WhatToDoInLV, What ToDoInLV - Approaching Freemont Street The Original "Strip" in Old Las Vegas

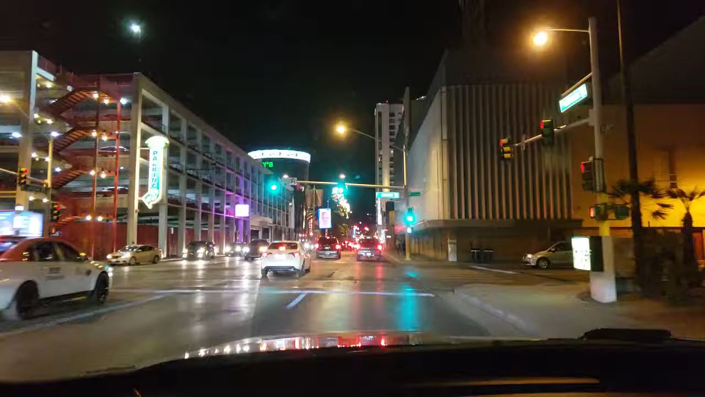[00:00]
Hello, this is What to Do in LV, coming to you from beautiful Las Vegas, Nevada. It's October 25th, 2018.
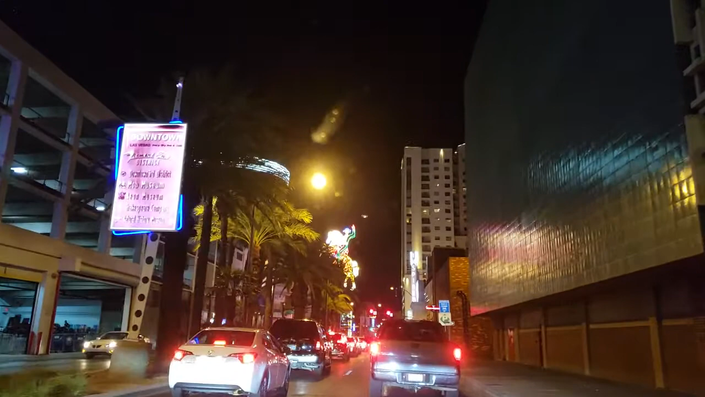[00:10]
We're approaching the famous Freemont Street, Freemont Experience, the beautiful neon horse. This is old Las Vegas, where Las Vegas began.